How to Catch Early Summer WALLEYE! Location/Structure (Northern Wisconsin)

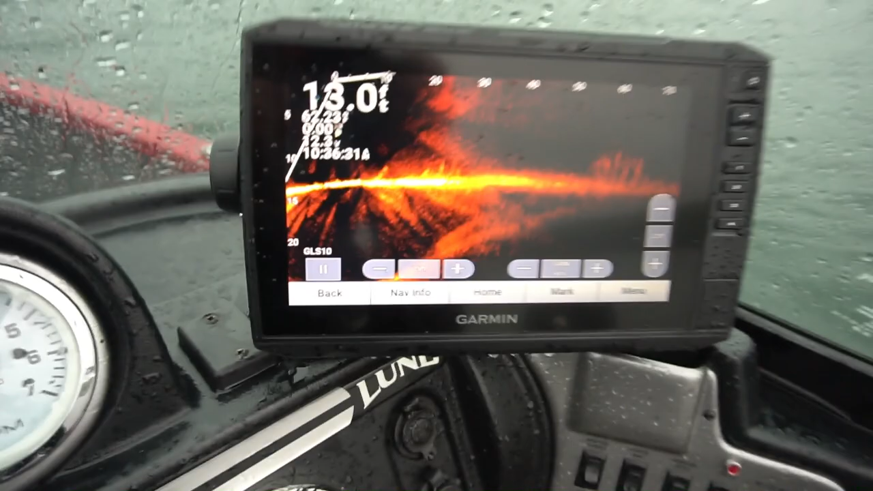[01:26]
Take a gander here. It's a little bouncy, but you can see them 60 feet off. Yeah, look at that.
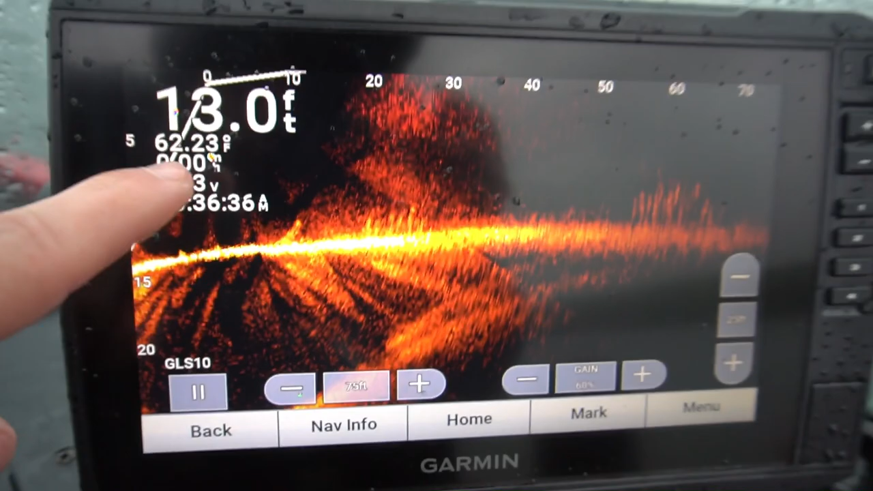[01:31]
On screen: depth 13.0 ft, water 62.23°F
So we're sitting in about 12, 13 feet of water. 60 feet out. Oh, let me go back.
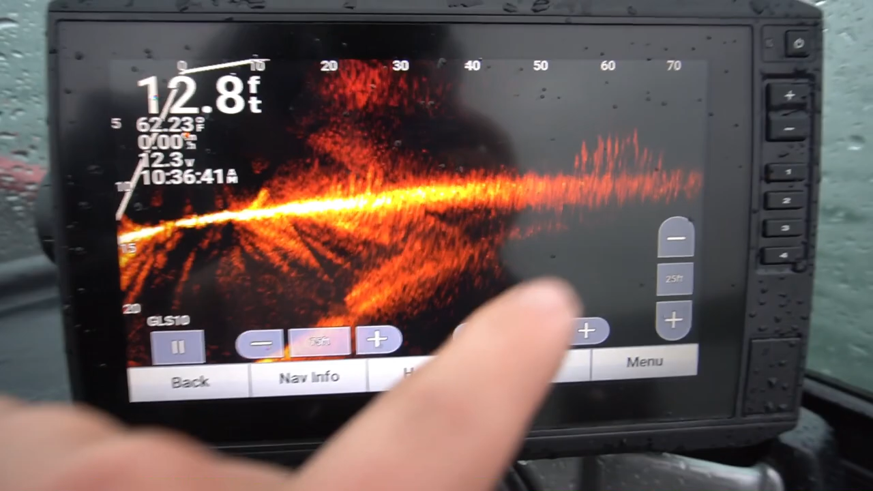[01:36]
On screen: depth 12.8 ft
That giant school is what we're after right now.
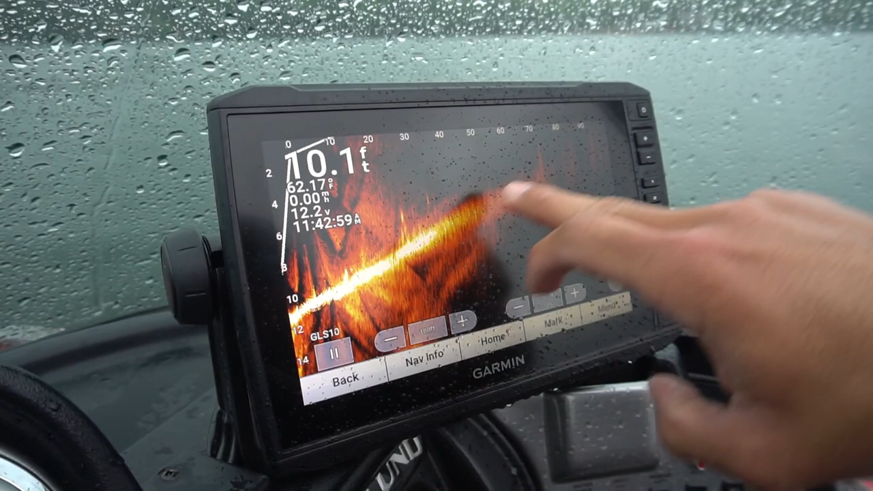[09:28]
On screen: depth 10.1 ft, water 62.17°F
This is all sand, and we're kind of just like on a drop-off right now. So, plenty of fish to be had, but I think we're going to actually end up picking up the trolling motor,